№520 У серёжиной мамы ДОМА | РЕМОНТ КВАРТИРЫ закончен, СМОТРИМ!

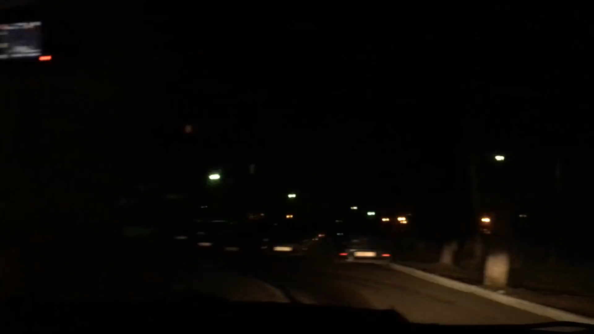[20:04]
О, как темно на улице уже. Ещё 8 минут.
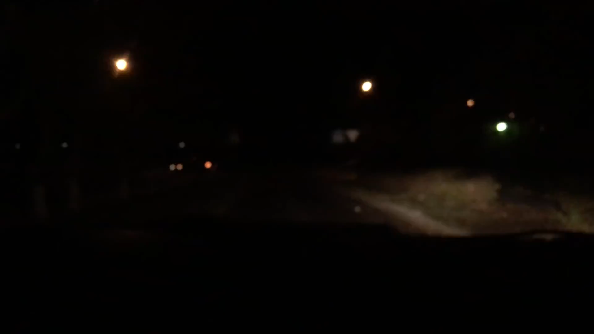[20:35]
Погода у нас на улице 4 градуса. Едем домой. Время у нас почти 10 часов.
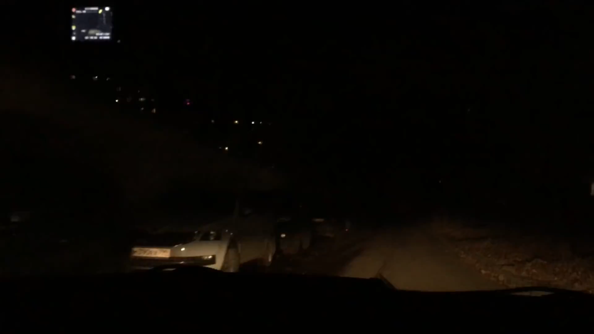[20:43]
И мы уже приехали домой. Так что мы сегодня будем заканчивать. Так как ничего не видно уже.